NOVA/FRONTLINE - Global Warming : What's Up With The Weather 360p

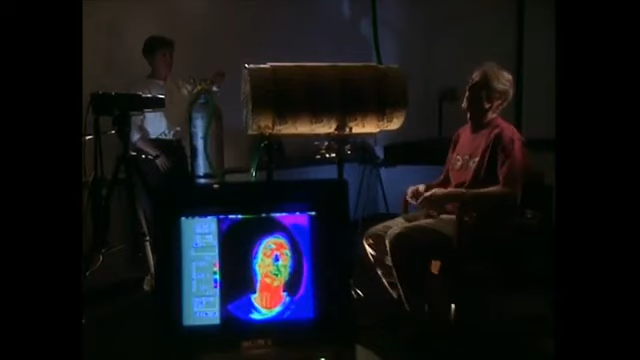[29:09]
So we're going to demonstrate to you how the CO2 absorbs the infrared radiation which causes the Earth greenhouse effect.
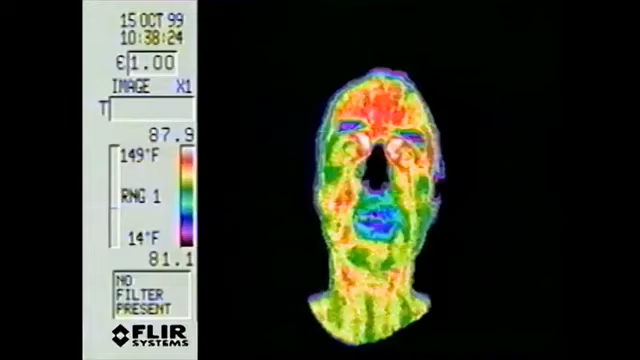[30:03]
On screen: scale top 149°F, scale bottom 14°F
the camera sees the heat coming off the scientist's face clearly.
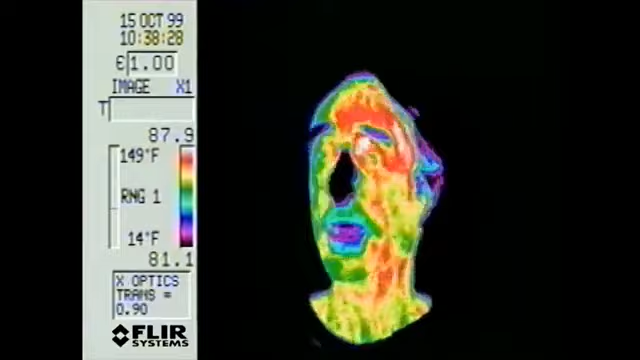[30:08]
And as we turn on the gas my image will slowly fade.
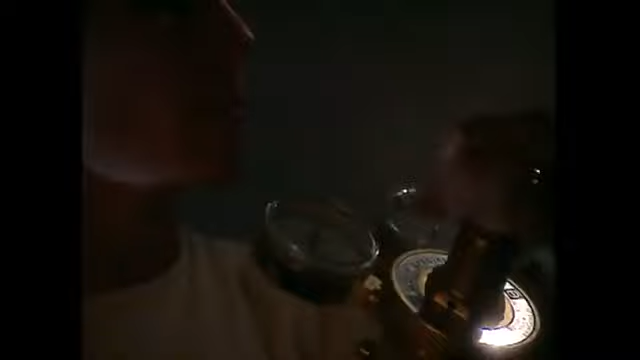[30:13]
But when the tube is filled with CO2 or any greenhouse gas
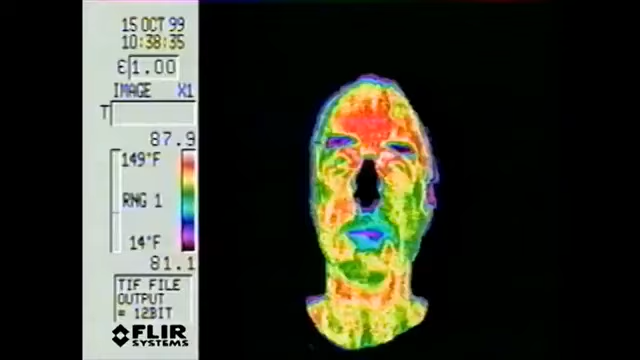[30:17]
their molecules
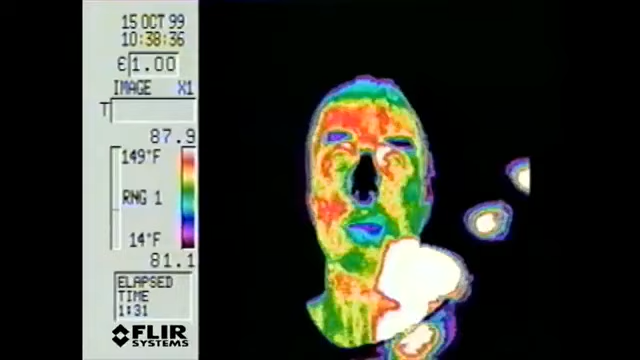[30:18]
absorb the heat radiating off his face blocking its path.
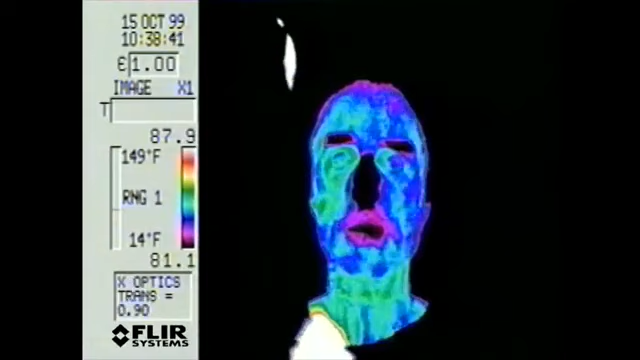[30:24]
As less and less heat reaches the camera the image fades.
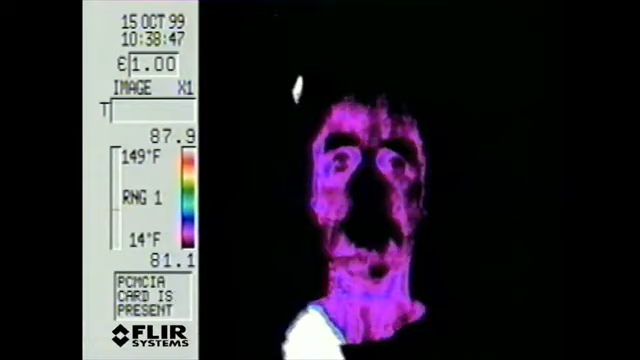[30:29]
If the scientist were surrounded on all sides by CO2